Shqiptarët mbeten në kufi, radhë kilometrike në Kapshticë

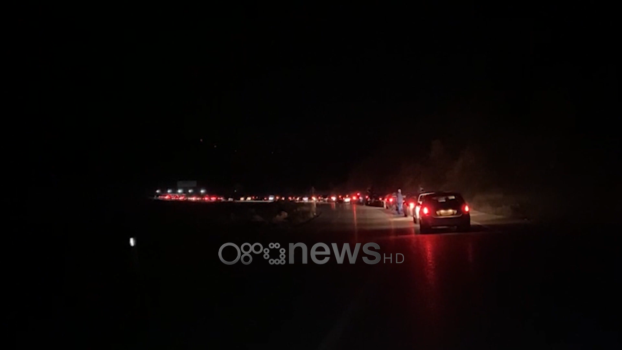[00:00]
Të gjithë janë në pritje për të larguar nga Shqipëria.